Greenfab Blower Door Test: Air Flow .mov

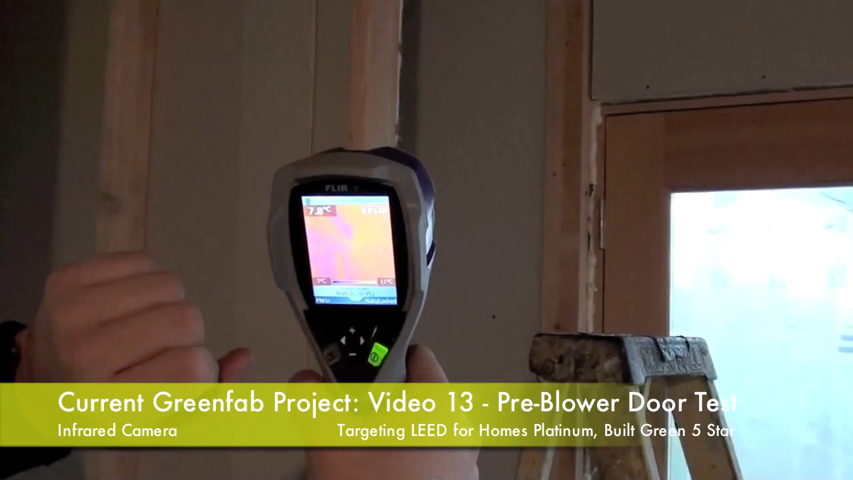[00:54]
And what I'm seeing here, depending on how well it shows up, is it's really dark right at the intersection and then it fades less dark.
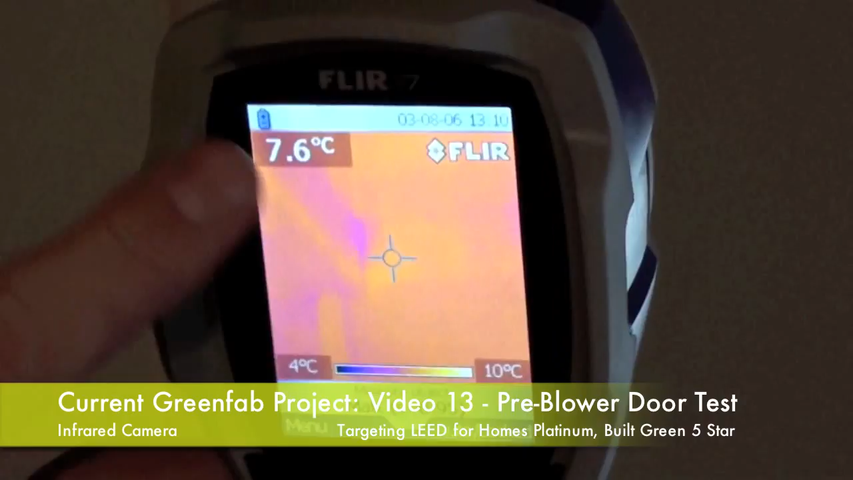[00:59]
On screen: spot 7.6°C, scale top 10°C, scale bottom 4°C
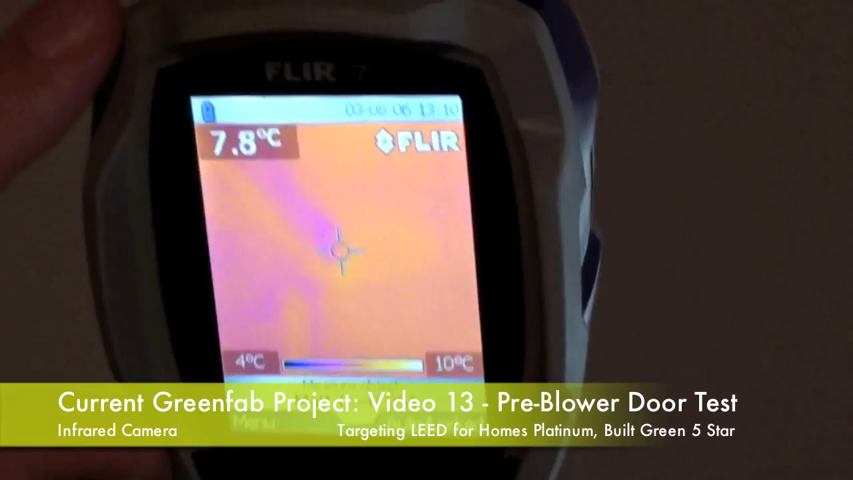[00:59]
On screen: spot 7.8°C, scale top 10°C, scale bottom 4°C
And that could be for a couple of reasons. It could be because that's the coldest spot and then it gets less cold as it comes into the house.
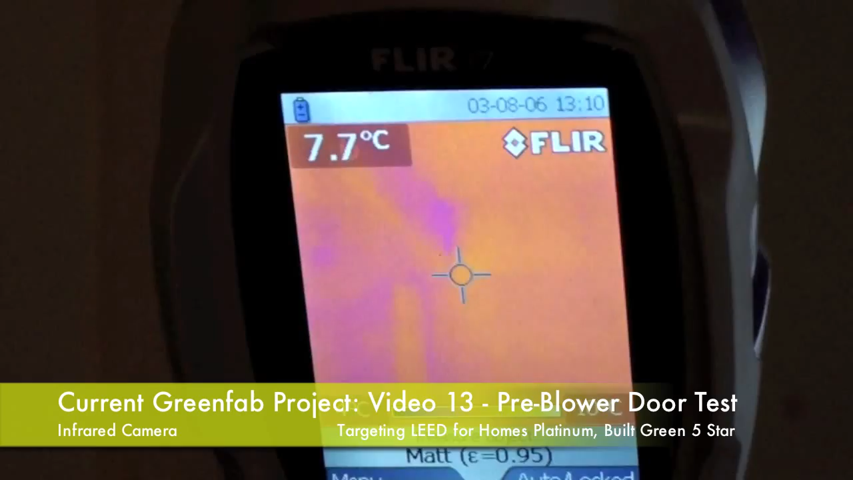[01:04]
On screen: spot 7.7°C
That could be from conduction from the outside. Or it could also be because cold air from outside is coming in and washing over this. Remember, we're sucking air into the house. So if that's a leakage spot to the outside, we could be sucking that air in. And as that cold air washes over this beam,